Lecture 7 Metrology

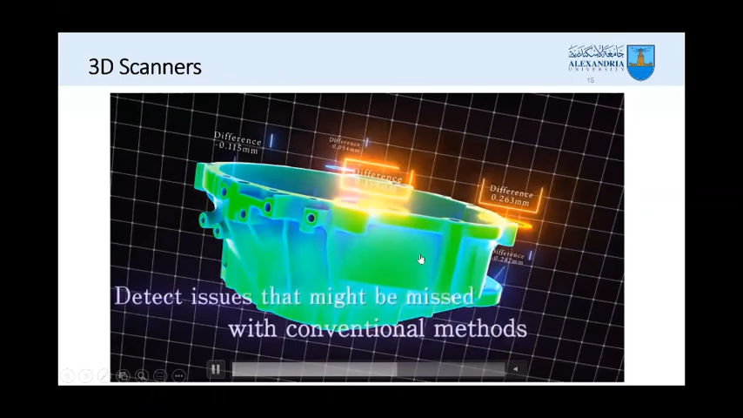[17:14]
وبين الديزاين، طب الدايمنشن اللي هنا قد إيه، طب لو جيت بصيت مثلا